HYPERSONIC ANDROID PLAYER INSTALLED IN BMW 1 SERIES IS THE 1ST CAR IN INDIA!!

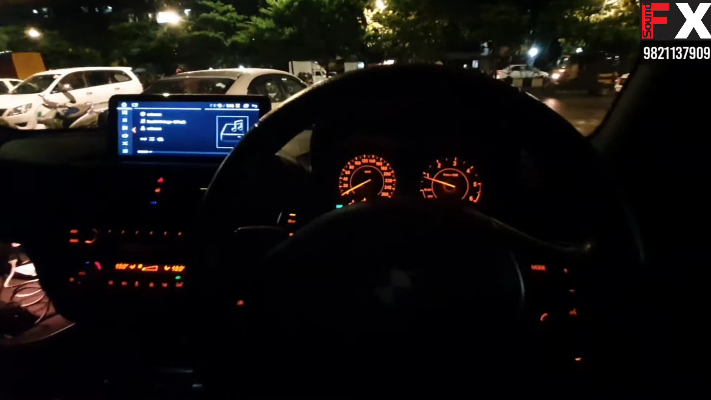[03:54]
so guys i'm using the steering controls the original steering controls which are in the bmw